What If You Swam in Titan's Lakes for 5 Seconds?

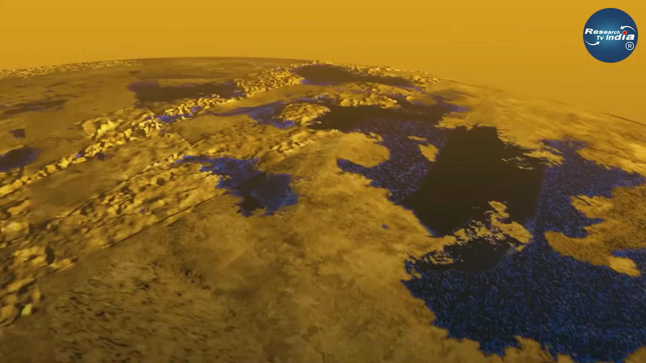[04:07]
पर नदियां जील और समुद्र मौजूद हैं जो लिक्विड मीथेन से बने हुए हैं इसलिए